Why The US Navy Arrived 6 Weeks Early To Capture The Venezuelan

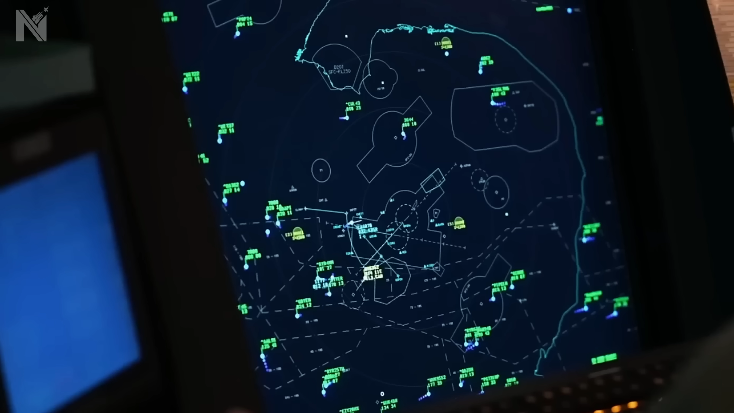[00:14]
Early warning radars watching 200 miles into the Caribbean.
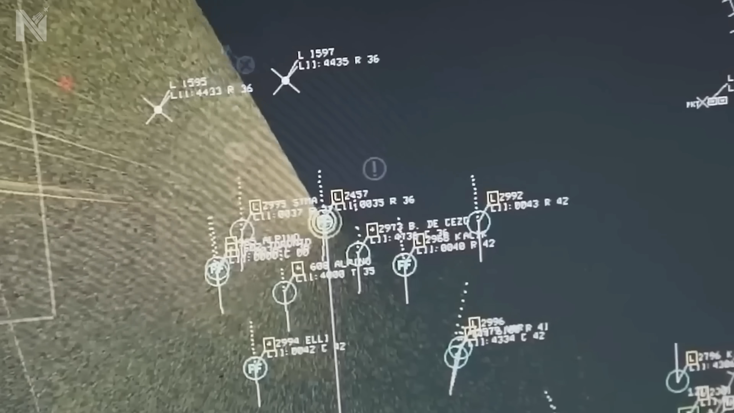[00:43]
Throughout the operation, they tracked flight paths. They monitored altitudes.
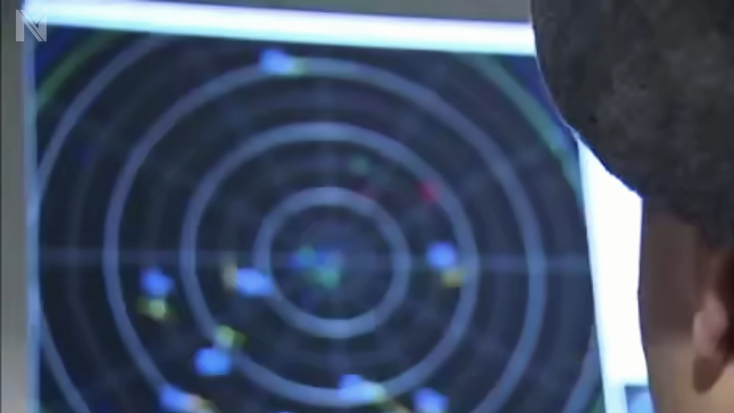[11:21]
But the S-400 needs to see the target first.
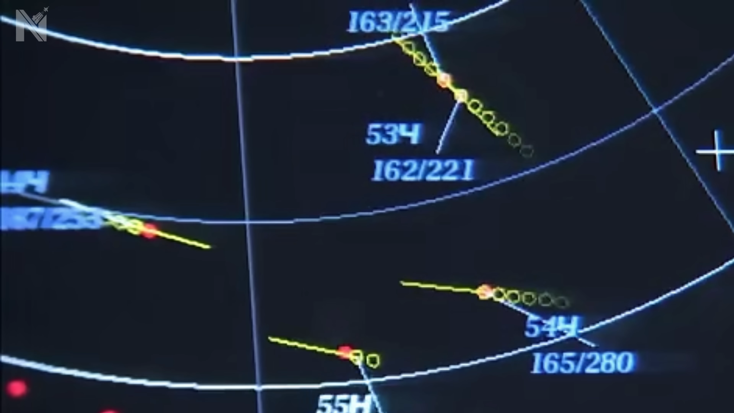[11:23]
And the Growler's make absolutely certain. It never does.